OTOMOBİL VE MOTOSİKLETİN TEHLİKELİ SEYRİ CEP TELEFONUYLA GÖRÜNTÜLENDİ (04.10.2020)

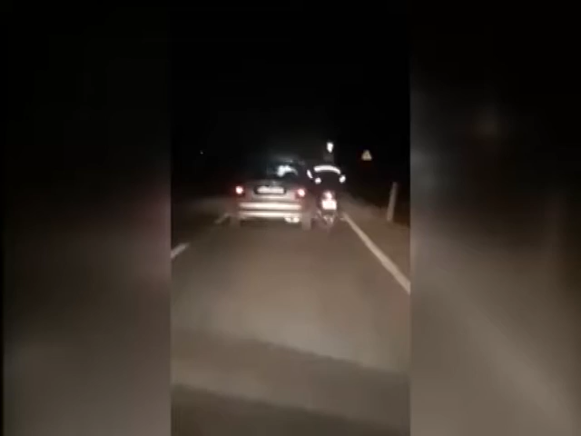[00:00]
Arkadaşlar bu trafikte sıkıntılı bir durum. Bolu'da motosiklet sürücüsünün bitişiğinde ilerleyen otomobilin arka camına tutarak trafikte tehlike saçması başka bir sürücü tarafından cep telefonuyla görüntülendi.